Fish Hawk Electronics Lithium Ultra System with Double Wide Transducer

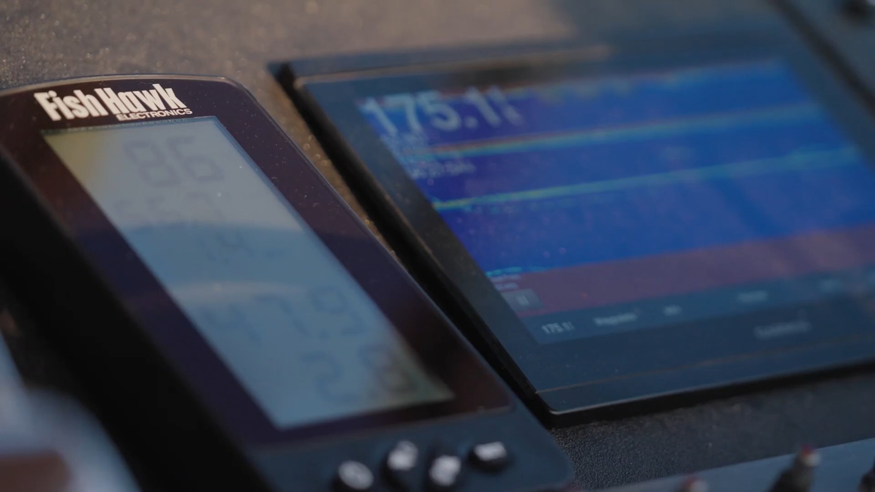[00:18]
The new double wide transducer takes Fishhawk performance to the next level.